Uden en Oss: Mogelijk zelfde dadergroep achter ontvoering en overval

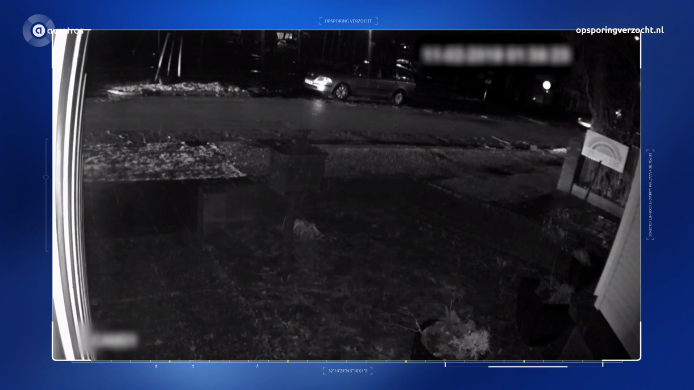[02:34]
Die daders hebben die nacht van 11 februari 2019 waarschijnlijk gereden in dit kleine vrachtwagentje. Dat toen in de buurt van de Astrestraat in Os is gefilmd. In de reconstructie zag hij dus meer een busje. Maar in werkelijkheid was het dit voertuig waarschijnlijk best opvallend met die verlichting. Wie weet welke mogelijke daders in zo'n vrachtwagentje rijden.